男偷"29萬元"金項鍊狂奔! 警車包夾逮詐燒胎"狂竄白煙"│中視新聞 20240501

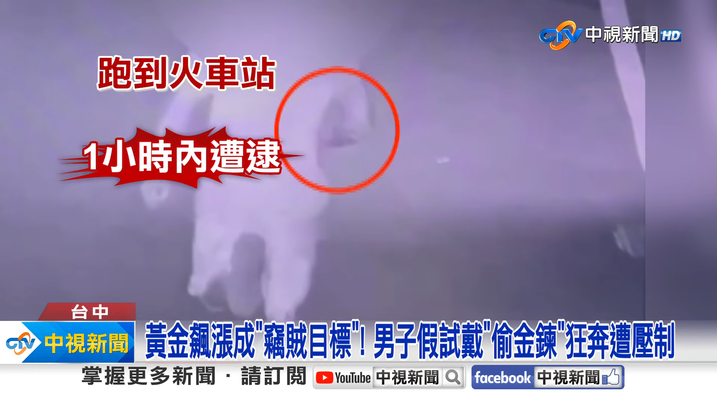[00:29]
站不到一個小時被逮送辦金架大漲一輛